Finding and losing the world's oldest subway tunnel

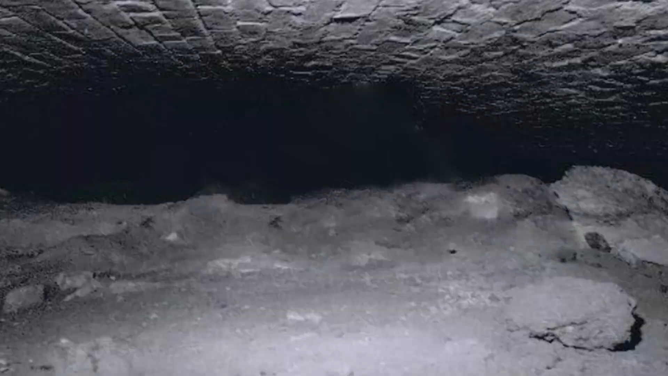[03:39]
And I noticed there was a space where the dirt then dropped down again, and you could see a concrete wall right ahead plugged up with bricks and cobblestones like a doorway.
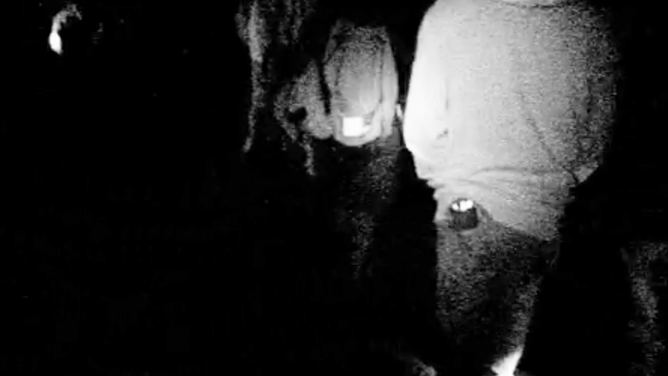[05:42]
Suddenly you're in this enormous, expansive tunnel, which just stretches away, seemingly infinitely away from you. People looking around in awe and then we all congregated at the bottom of it. Yeah, after a while I had kind of like a routine set up. They told me there was exploding gas and poison gas down here and five foot men eating rats,